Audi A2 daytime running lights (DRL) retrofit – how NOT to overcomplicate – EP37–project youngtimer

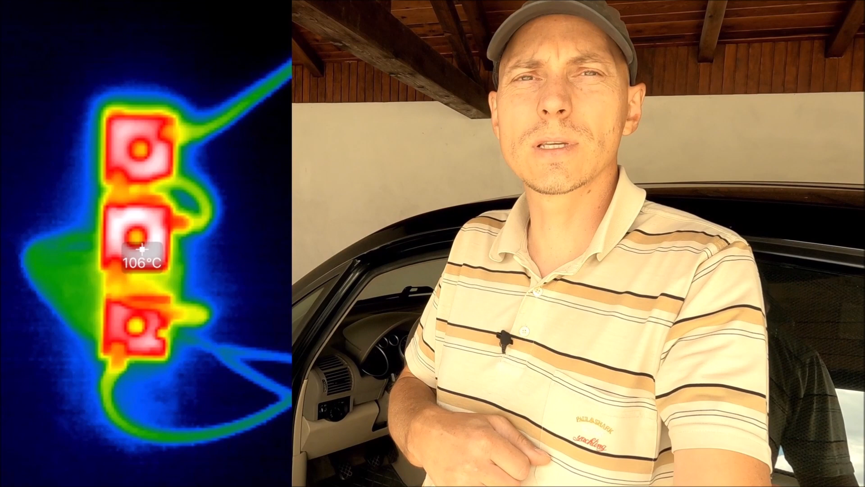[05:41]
On screen: spot 106°C
60 degrees which I would still think it is acceptable but they went to 990 and also hundred and more and this was too much of a fire hazard